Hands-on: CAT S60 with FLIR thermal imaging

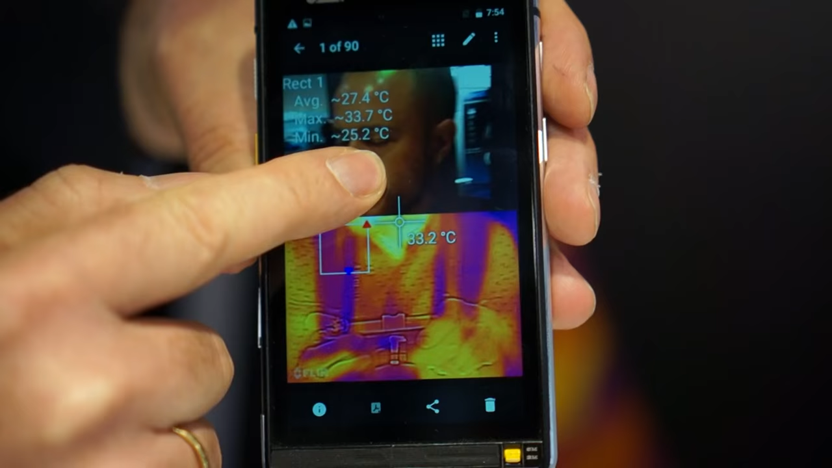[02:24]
On screen: spot 33.2°C, max 33.7°C, min 25.2°C
it's overlaying the thermal image with the 30 megapixel image.